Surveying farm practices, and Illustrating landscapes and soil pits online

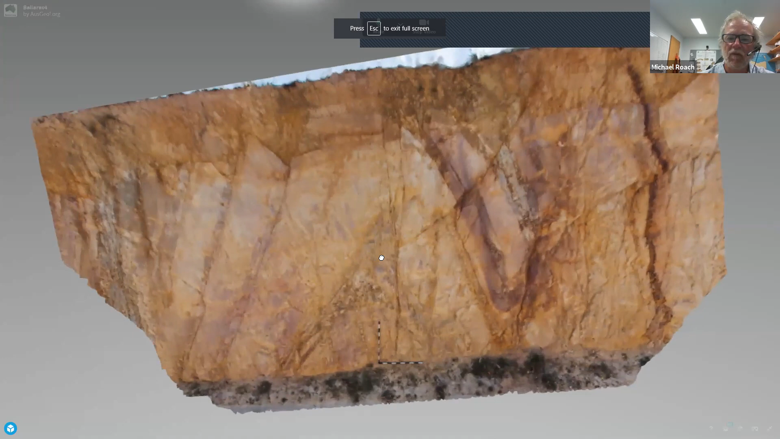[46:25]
we've got a fully texture-rendered three-dimensional representation of that road cutting available to you.
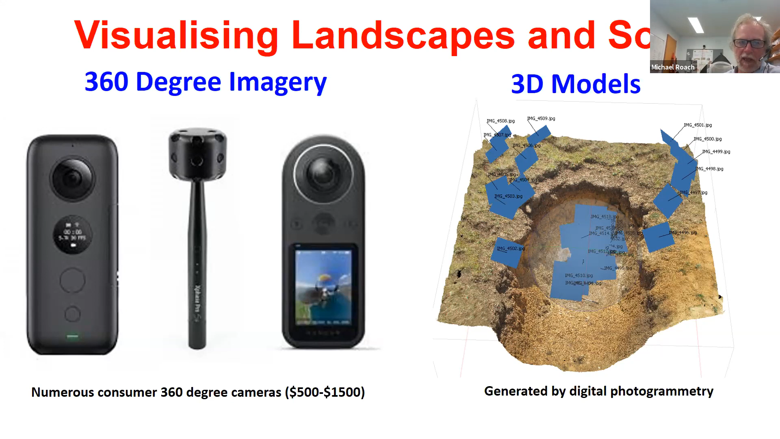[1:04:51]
So first of all I'll talk a bit about 360 degree imagery then I'll talk about 3D models and how we produce them and then I'll talk about how we can integrate those technologies together into single products that might assist in the process of digital soil mapping. So here's a 360 degree image obtained this is on the University of Tasmania's farm at Cambridge about 20 minutes out
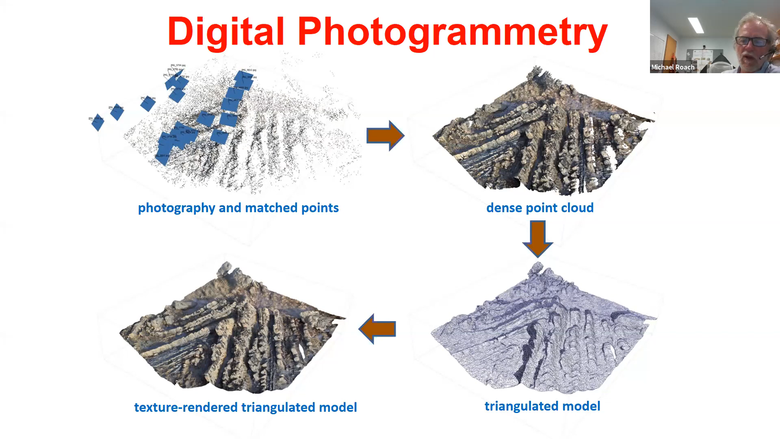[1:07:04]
where we've collected those photos from all we have to do is collect them the computer sorts everything out for us. And we can generate something called a initially called a point cloud we can from the point cloud we can make a triangulated model and then we can texture render that model. So I'm going to cut out of PowerPoint now and show you that process in software. So this is the soil pit that I showed you earlier this is a
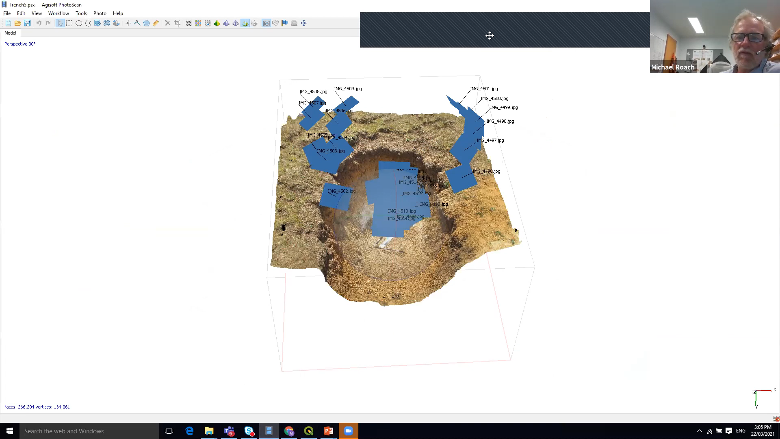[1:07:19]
three-dimensional rendition of that soil pit and as you can see as I move it around on the screen you can I can zoom in on it I can rotate it all of that sort of stuff I can come right in very close if I wish to and look at the details of this particular soil pit I'm oops I'm inside the soil pit effectively.
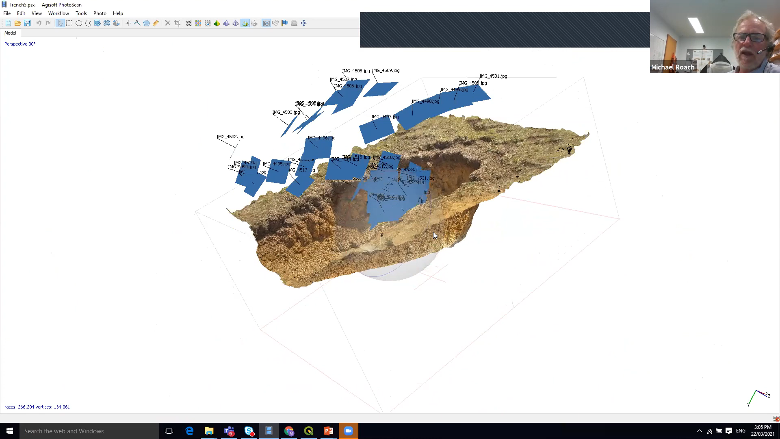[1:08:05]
Now in this image what you can see at the moment are the locations of the photos that I've utilized to generate this 3D model. So you can see there's 20 or so photographs to generate used to generate this 3D model and you can see some of them have been and I should point out that the little blue rectangles are the plane of the image sensor as calculated and the little vector is showing you if you like the direction that the camera is pointed. So in this case you can see that there are a number of photographs that are documenting the entire geometry of the soil pit but I've
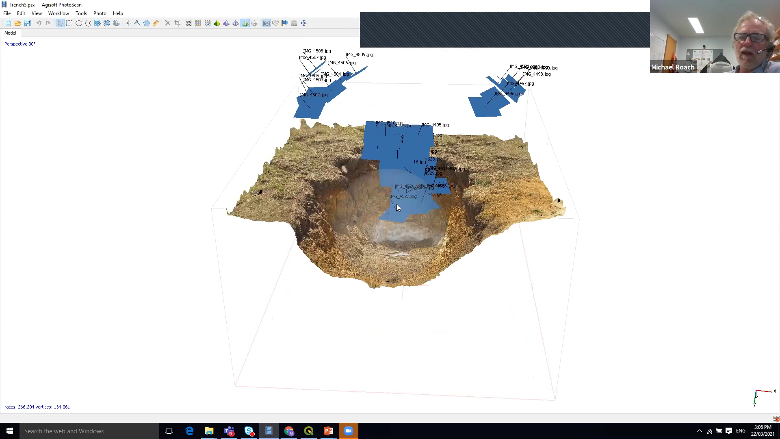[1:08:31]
also come down into the soil pit to focus on the textures within the soil pit. Notice also in this image I've got a two-dimensional scale bar and I've also got a colour bar which tells us that our colours are at least half reasonable in this particular case.
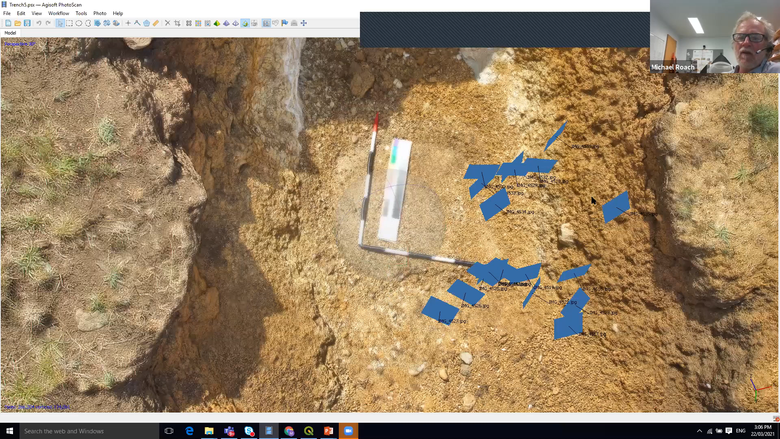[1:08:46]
So the digital photogrammetric process starts with those photographs and then
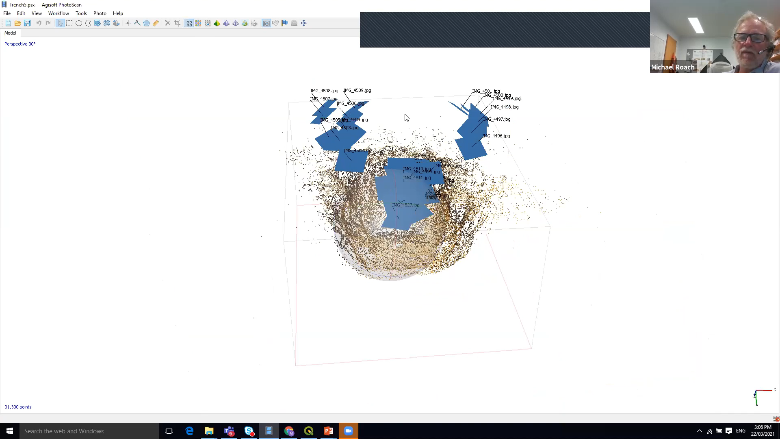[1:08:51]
the photogrammetric process locates features that can be identified as common
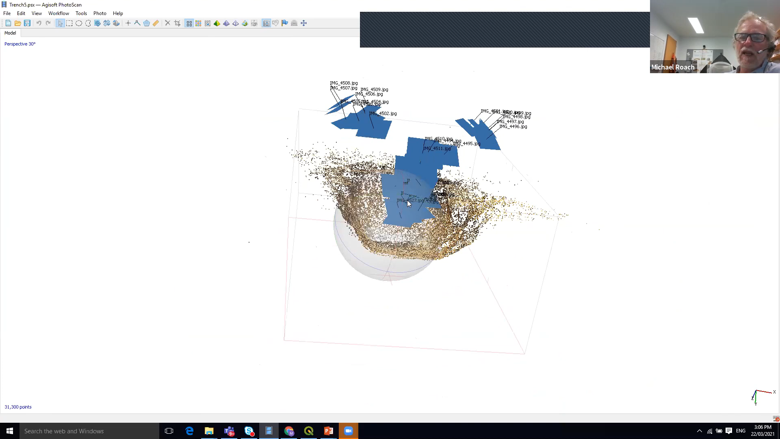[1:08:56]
between pairs of photographs to generate this thing called a sparse point cloud.
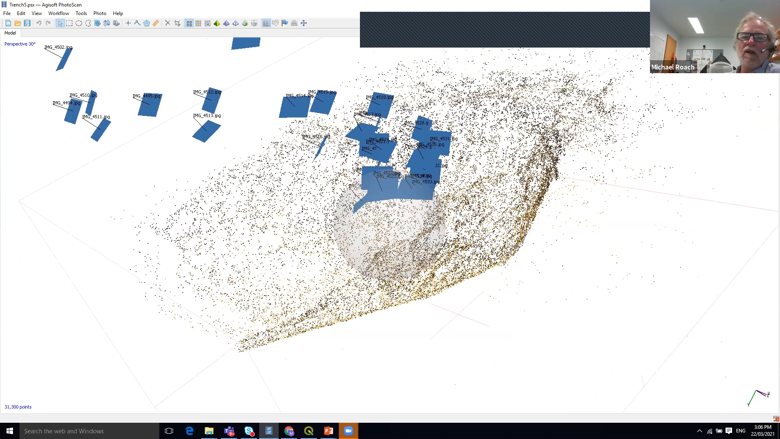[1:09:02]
The sparse point cloud is then infilled to create something called a dense point cloud
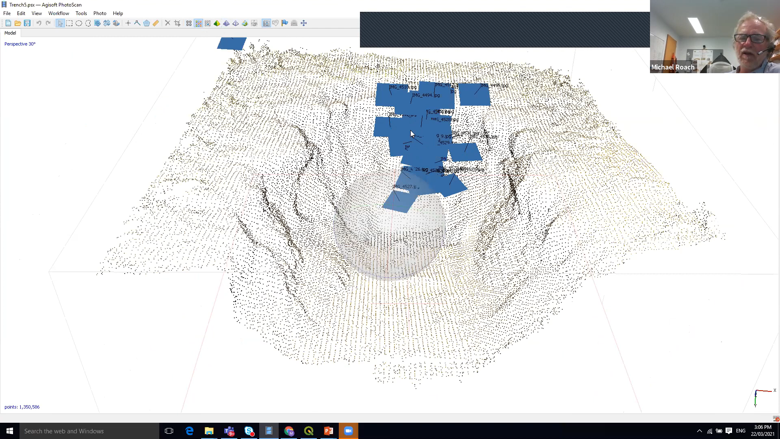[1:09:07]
which is this object now coming up on the screen.
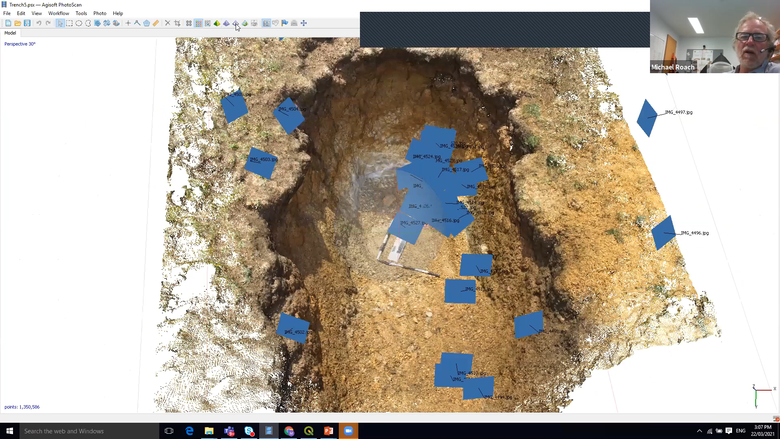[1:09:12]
Then we try we create triangles between those points to create a triangulated model.
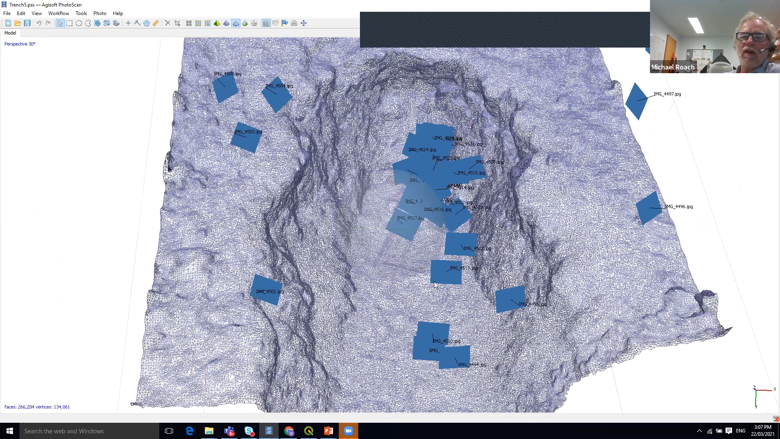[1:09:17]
What we've now got is we've captured the geometry of the whole and then the final stage
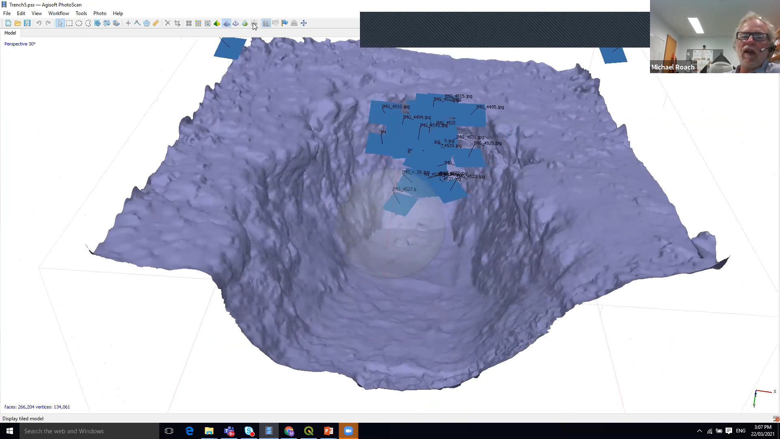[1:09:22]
in the photogrammetric process is to texture render that geometry. So now we have a fully texture rendered three-dimensional representation of a soil pit that is geometrically correct. It can be oriented such that it's correctly oriented in three-dimensional space and put fully in three-dimensional space.
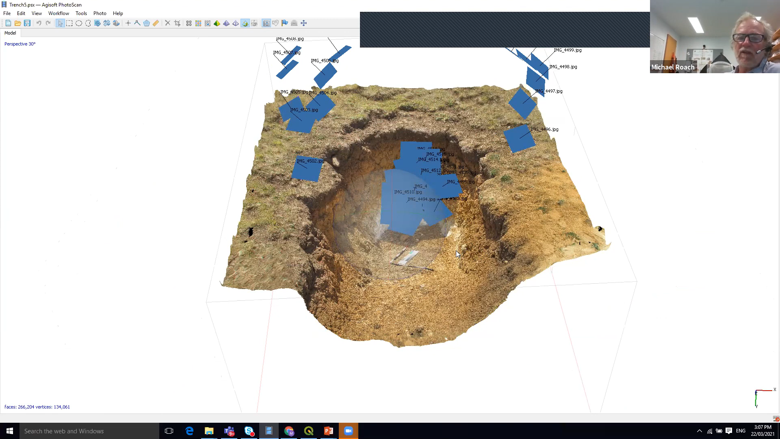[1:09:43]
It's a digital representation of what that soil pit actually was and hopefully is a something that you could then utilise at some time in the future to make measurements. I'm not going to show you but we've got some software that enables us to actually make measurements and to annotate these 3D models. I will however show you later on that it's possible to add things like audio to these
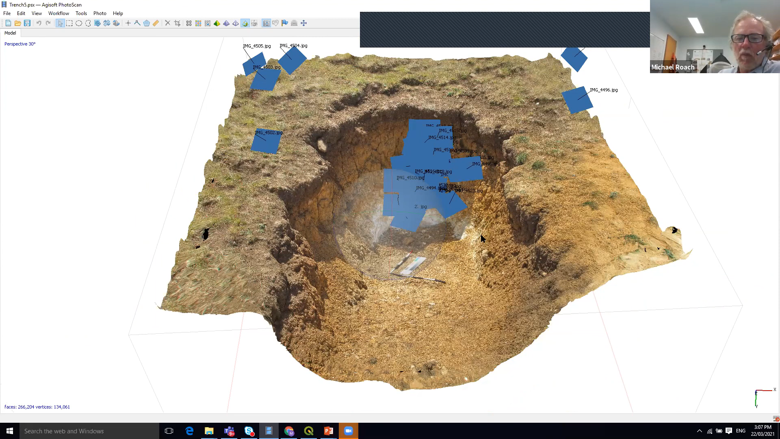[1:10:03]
models so that you can provide a description of what you think you've found in this locality. So that's an example of a 3D soil,
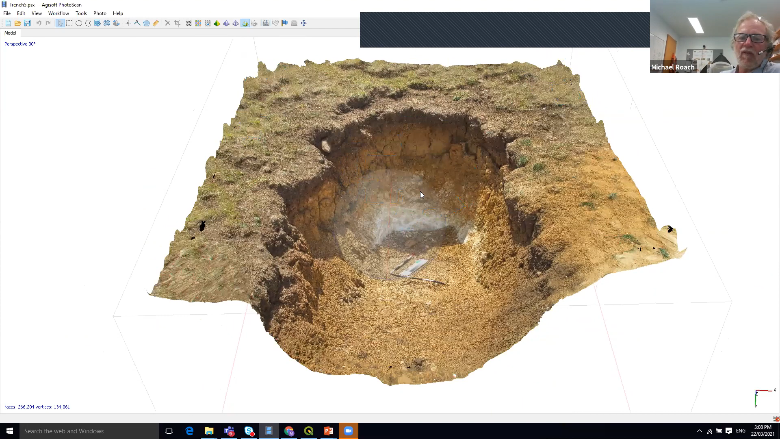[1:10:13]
an example of a 3D soil pit mapped in using photogrammetry. Cutting back to PowerPoint now just bear with me. Okay.
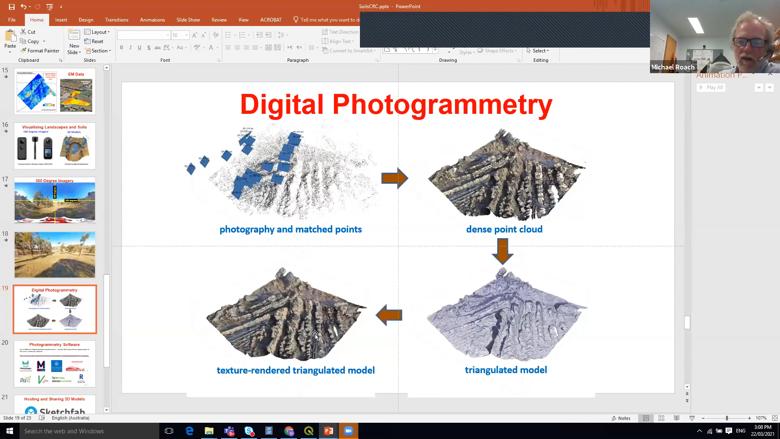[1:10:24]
So that was the process that I illustrated. Start with photographs, generate sparse clip points, a dense point cloud,
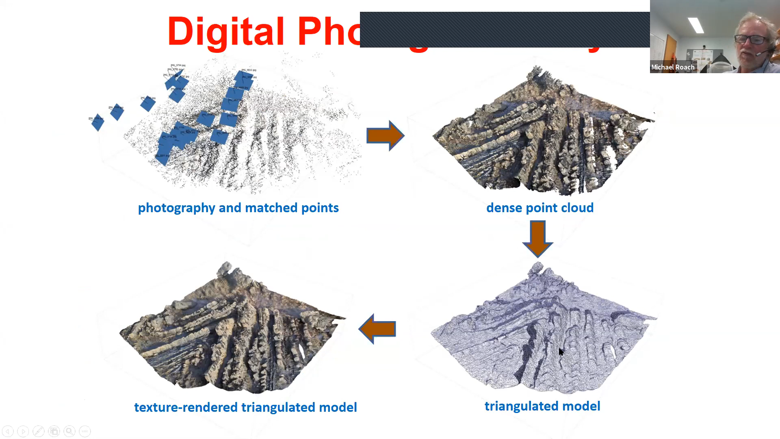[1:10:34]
make it into a triangulated model and then texture render the triangulated model. So how can you do this?